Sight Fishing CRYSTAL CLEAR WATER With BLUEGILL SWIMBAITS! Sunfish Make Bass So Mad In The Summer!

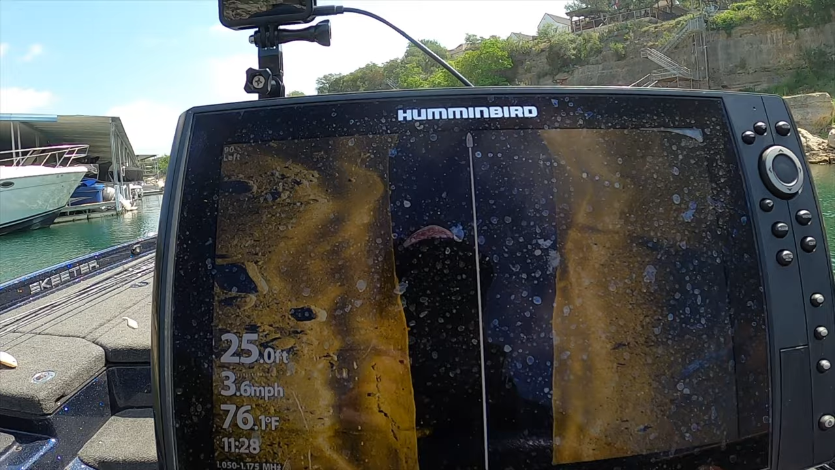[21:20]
On screen: depth 25.0 ft, water 76.1°F, speed 3.6 mph
there's a little look at the ground you guys can see the detail on the hummingbird there's a couple fish right there some more stuff
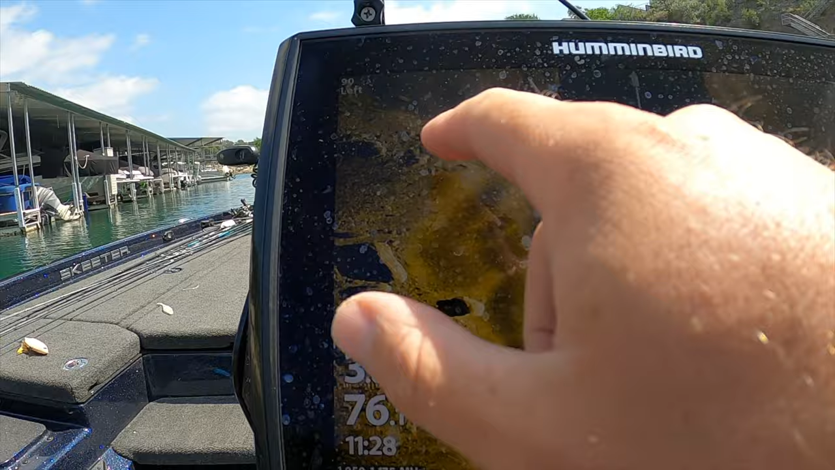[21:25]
some rocks some boulders a little creek channel a little drain arm whatever you want to call
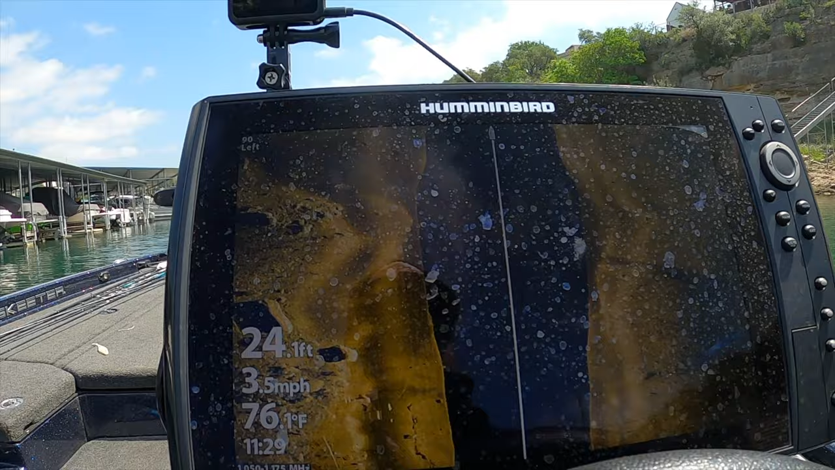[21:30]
On screen: speed 3.5 mph
it yeah screen's a little dirty could use that jungle
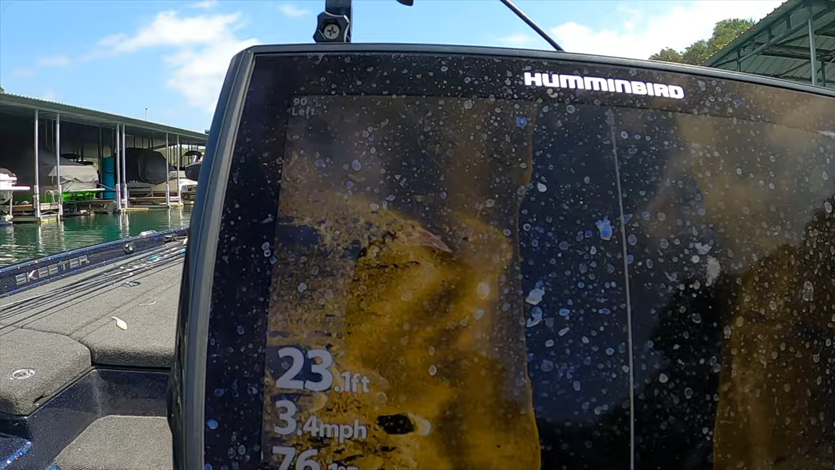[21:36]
On screen: depth 23.1 ft, speed 3.4 mph
cloth right about now i i think i left it at the house but anyways you guys see what's going on down there on the bottom
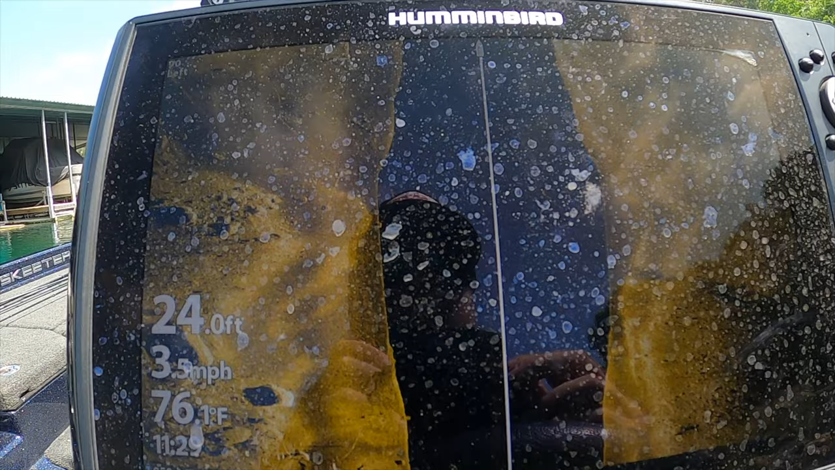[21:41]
On screen: depth 24.0 ft, water 76.1°F, speed 3.5 mph
some fish over there there's a dock
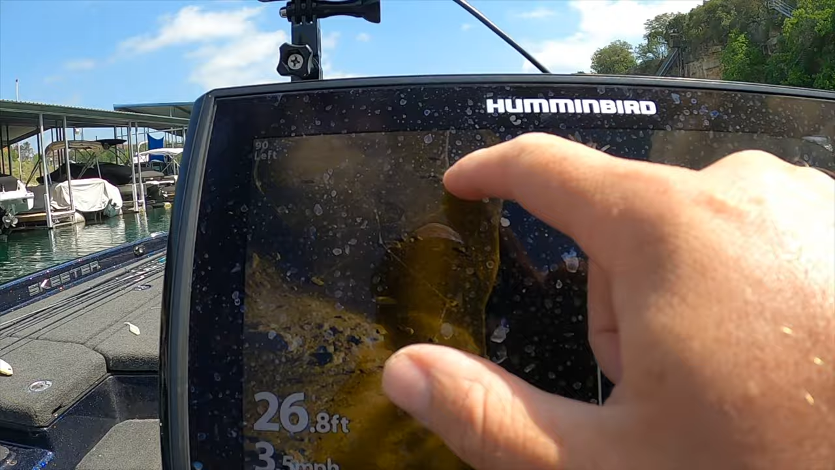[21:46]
On screen: depth 26.8 ft
cable the cable that's holding this marina in that's the cable right there a bunch of other cables big concrete blocks
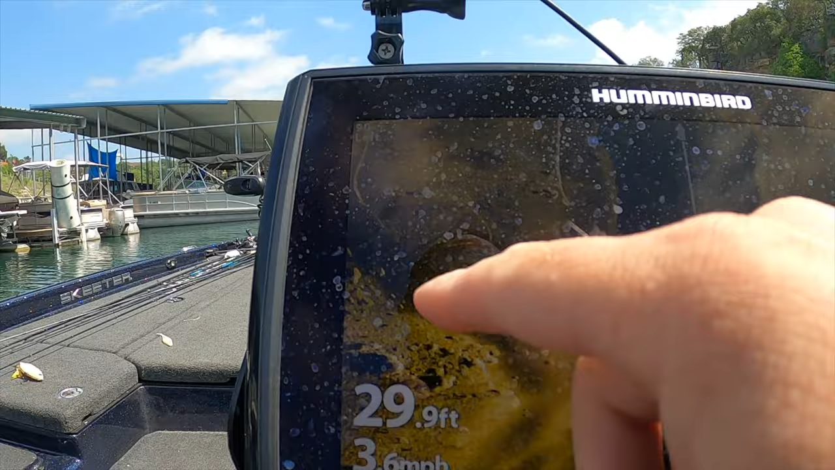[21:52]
On screen: depth 29.9 ft
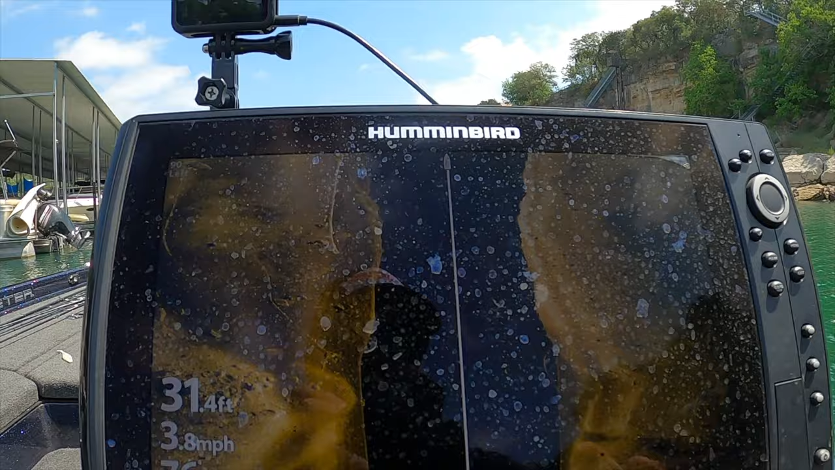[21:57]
On screen: depth 31.4 ft, speed 3.8 mph
pretty cool man a lot of stuff going on down there on the bottom there's a fish probably a carp